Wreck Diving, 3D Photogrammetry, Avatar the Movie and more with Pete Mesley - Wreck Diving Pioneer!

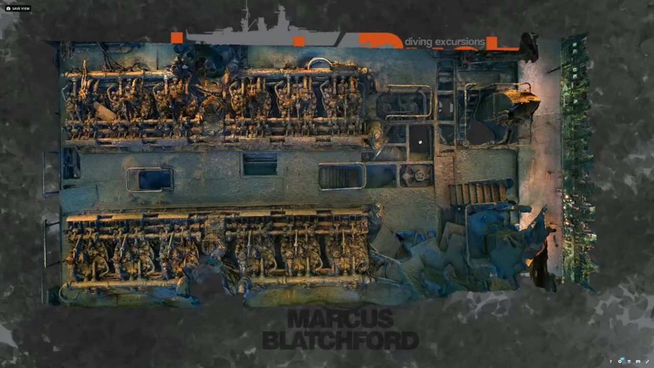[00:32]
If you go into here, then you will actually go into this area here. And this is the helm station. Look at this, the double helm.
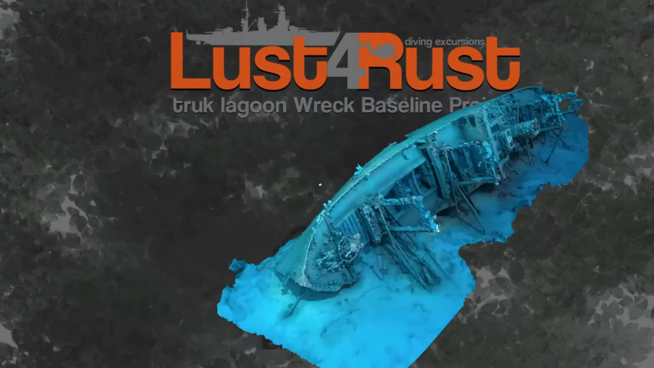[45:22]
Yep. Awesome. Okay. So this is the wreck called the Amagasan Maru.
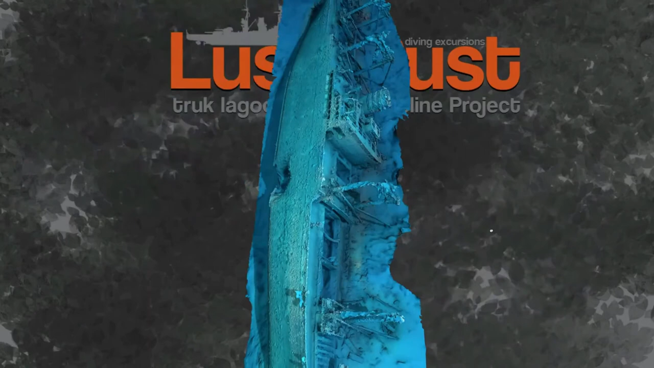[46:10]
And again, like, now, there's no giveaways to how the ship sunk, is there? Big hole in the side. No, none at all. Yeah, that's Mr. Torpedo.
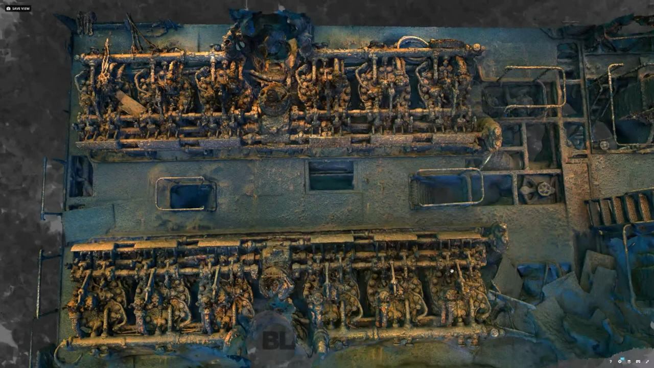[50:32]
So have you got any idea what that is? It looks like the rockers on the top of the engine.
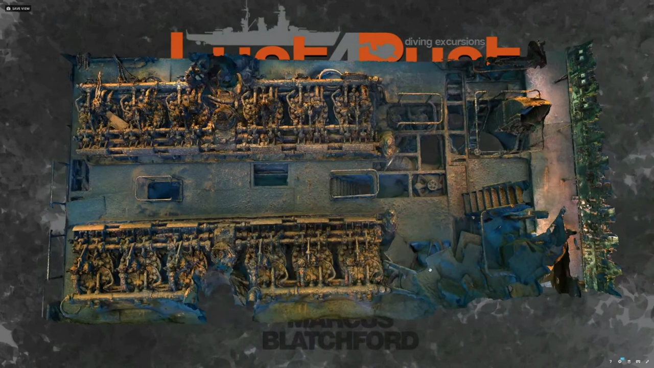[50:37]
Damn straight, man. You are a true British diver. All right.
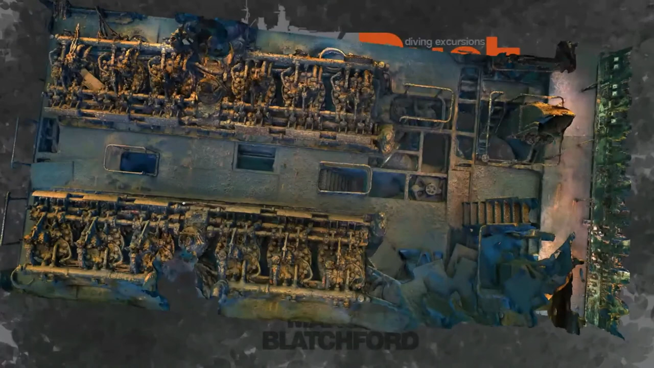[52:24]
So in this, on this dive here, how you get in, now obviously this is the engine room here.
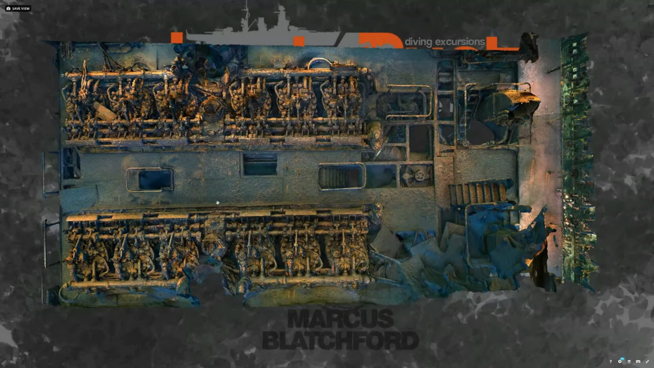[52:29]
If you go into this hole here, this hatch here, it's actually not a hatch, it's a hole in the floor, but she's lying hard on the starboard side.
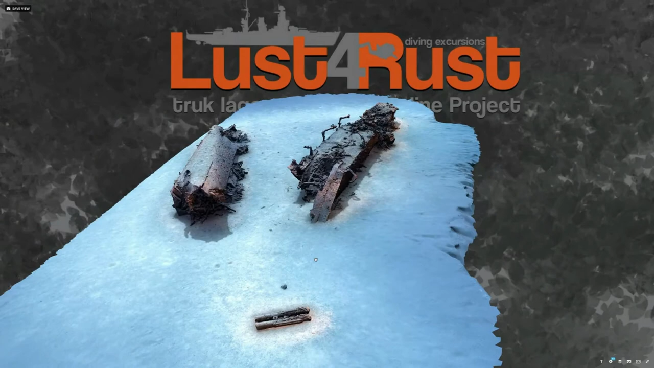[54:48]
There's a lot of computer power needed, you see, before you can even start on the software.